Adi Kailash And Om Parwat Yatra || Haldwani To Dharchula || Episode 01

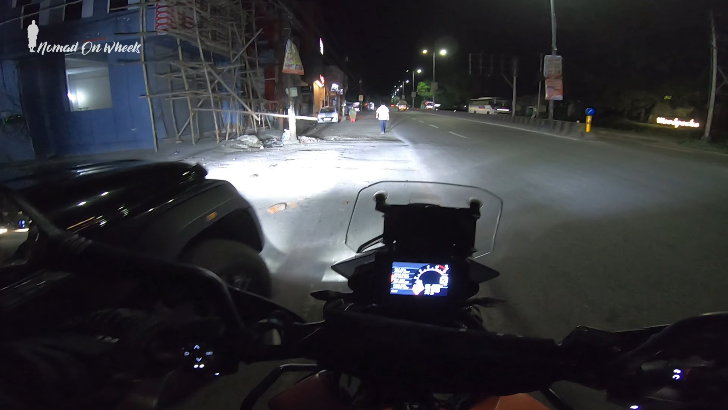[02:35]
सो गाइस, यहाँ से अब हम लोग लेंगे अपना डाइवर्जन राइट हैंड की तरफ, और स्ट्रेट की बात अगर मैं बोलूँ तो वो चले जाता है नैनीताल और आपका बीर भट्टी होते हुए भवाली भी जाता है ये वाला रास्ता।
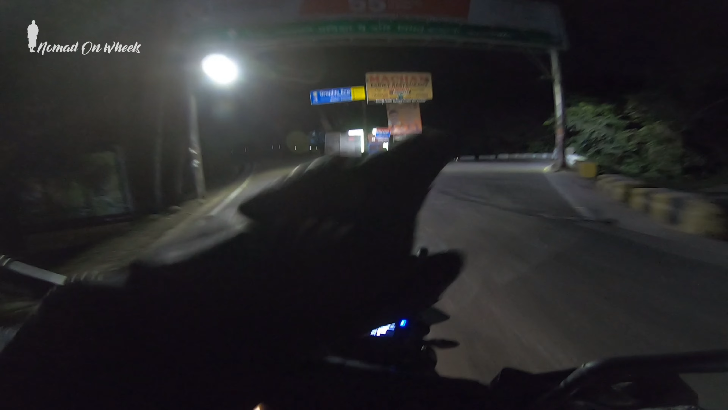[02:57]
बट हम लोग लेंगे अब ये वाला रास्ता।
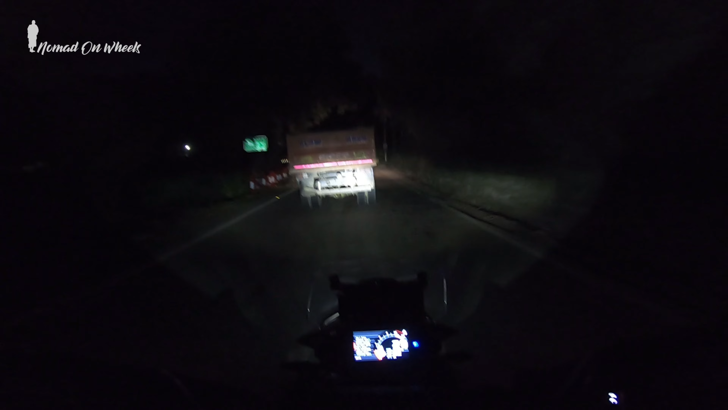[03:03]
तो डिस्टेंस की अगर मैं बात करूं तो डिस्टेंस तो ज़्यादा नहीं है यहाँ से, लगभग लगभग आप 200 किलोमीटर पिथौरागढ़ मान के चलिए हल्द्वानी से, एंड